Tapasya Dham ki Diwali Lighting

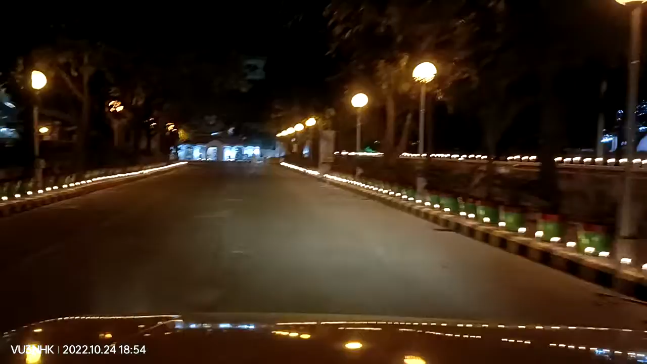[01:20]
It is so good to see how much it is. It is full of light. Muhammad is full of light. This is a technology.